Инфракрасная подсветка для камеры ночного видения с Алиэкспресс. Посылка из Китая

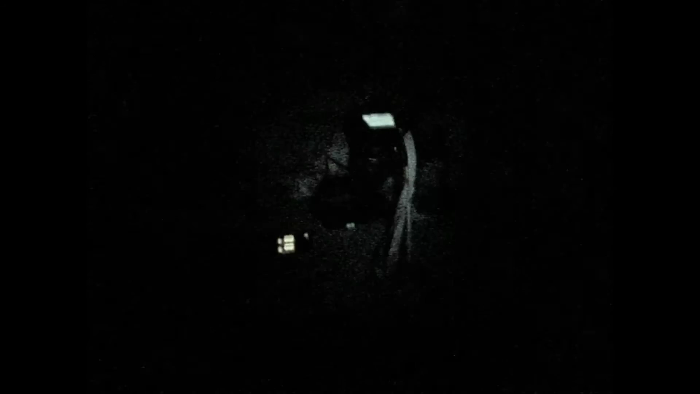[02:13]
Так, вот я пальцем закрываю светодиод инфракрасный у фотоаппарата, и такая вот картина появляется. То есть ничего не видно.
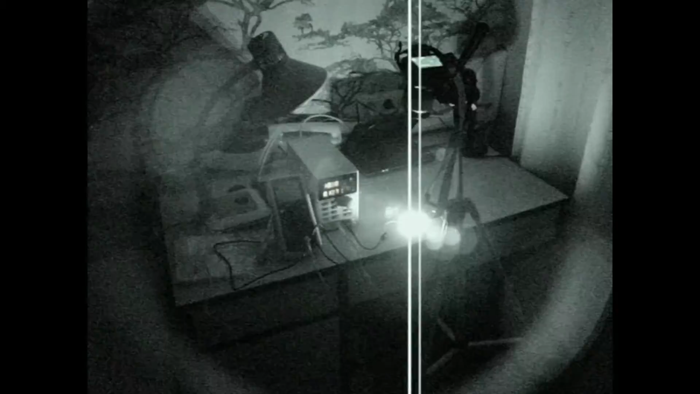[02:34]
фотоаппарат снимает, да и любая камера будет снимать, естественно, нормально.
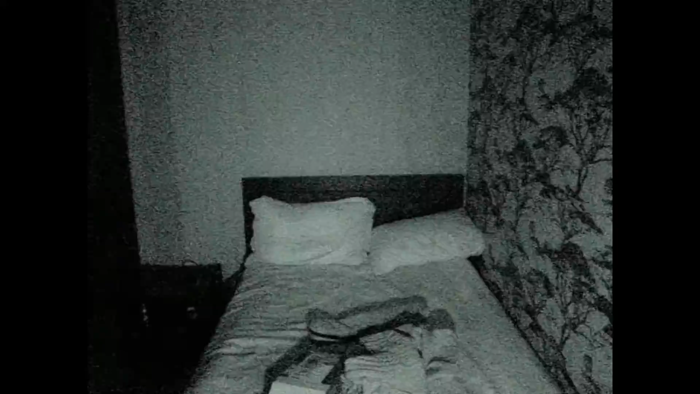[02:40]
25 вольт я подал на сам модуль. Чувствую, уже в руке он нагревается. И, скорее всего, в таком режиме точно понадобится дополнительный радиатор.